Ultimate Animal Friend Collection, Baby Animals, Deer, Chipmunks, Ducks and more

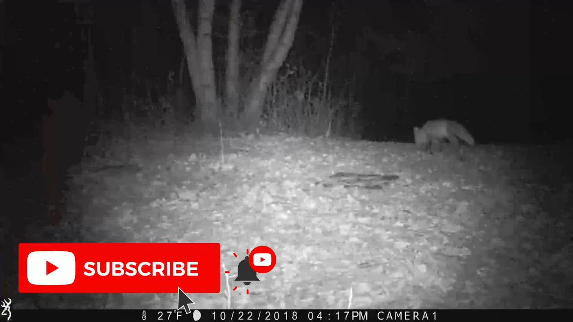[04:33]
Then we had a fox out by this hunting camp.
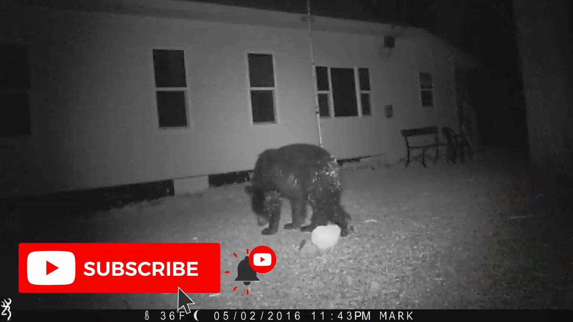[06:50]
This is a bear. I've had a few of those around over the years. This is a bear again.